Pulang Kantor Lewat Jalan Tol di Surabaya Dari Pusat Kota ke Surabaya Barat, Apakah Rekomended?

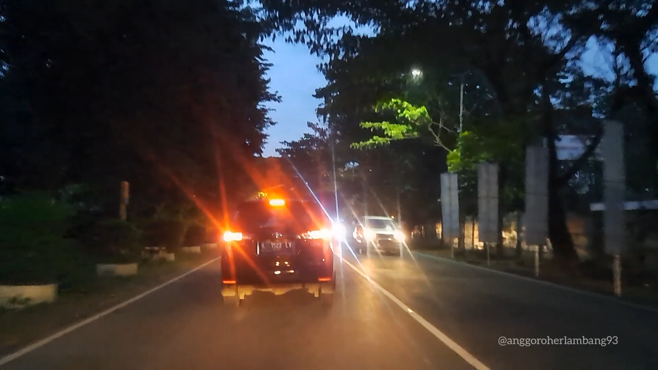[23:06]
mendadak rendahnya ya inilah pentingnya menjaga jarak dan kecepatan
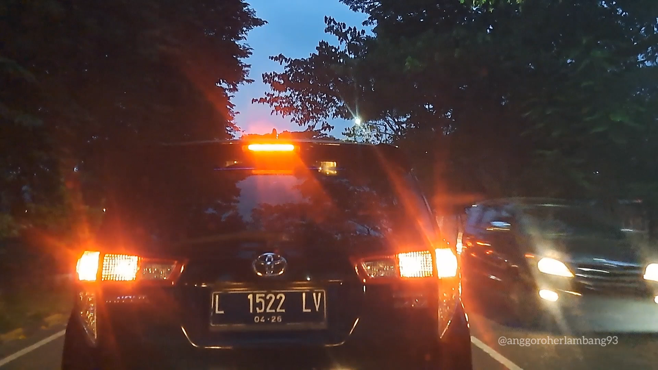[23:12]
bila ada yang rendah mendadak kita berusaha oh kutunya ngeberang atau apa ya
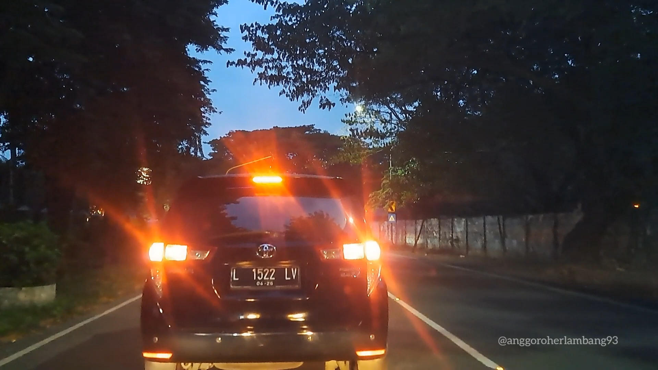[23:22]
sebelah kanannya adalah tol yang tadi kita lewatin orang-orang udah makan di bonkif macet disini
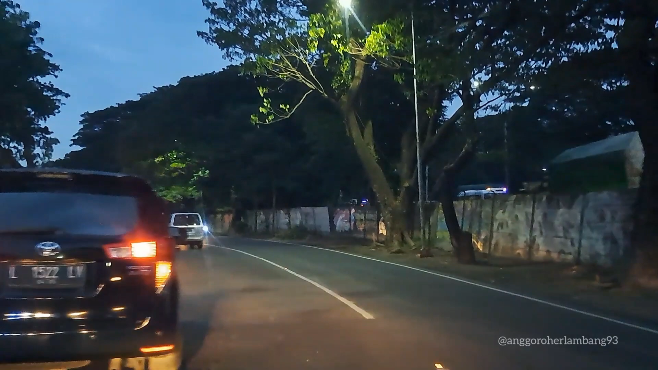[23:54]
maaf kok yo rating ngocok maangan lampu hazard ngunur kita kembali menggok
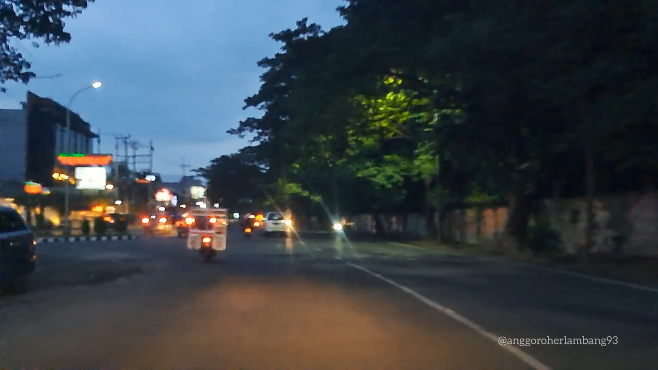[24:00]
saya rating karena saya mau masuk ke rumah